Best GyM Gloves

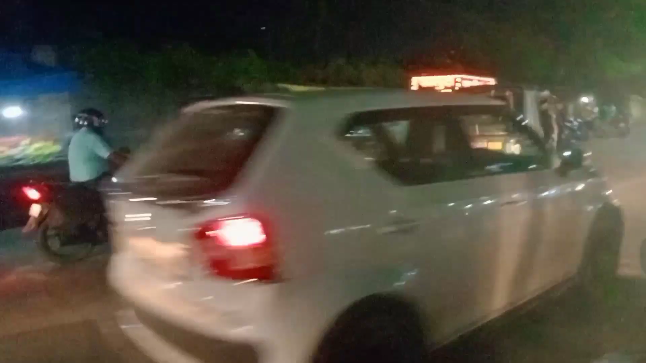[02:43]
तो फिलहाल निकलते हैं इधर से, काफ़ी ज़्यादा भीड़ है, तो अभी यहाँ से निकला जाए।